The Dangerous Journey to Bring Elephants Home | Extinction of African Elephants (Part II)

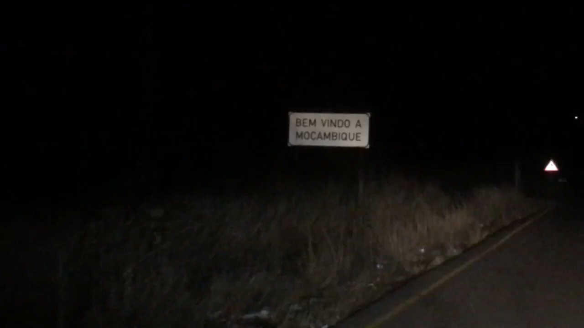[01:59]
Six hours in, well after midnight, we arrive at the Mozambique border, another tense but successful crossing.
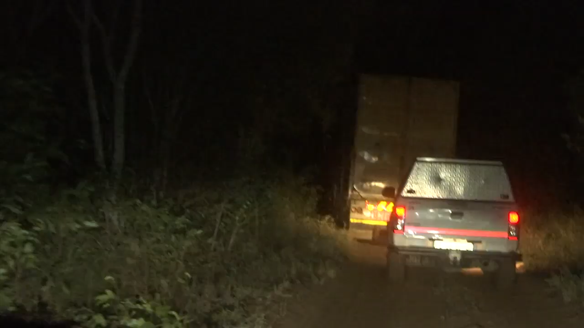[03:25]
The trailers teeter side to side and the drivers struggle to maneuver. A recent rainstorm has left huge holes in the road.